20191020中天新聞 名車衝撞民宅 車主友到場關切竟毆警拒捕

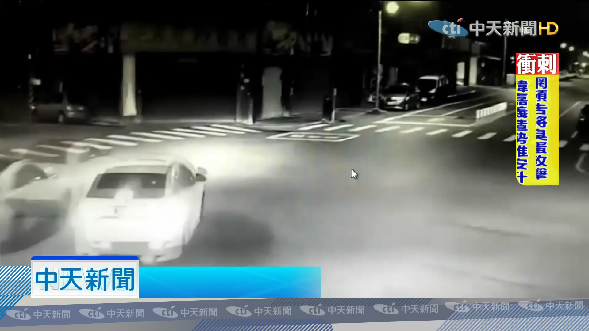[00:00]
凌晨花莲这处路口，一辆宝宝名车就这样突然撞进路口店内。仔细看，宝宝名车为何撞店？原来是为了闪车，因此失控。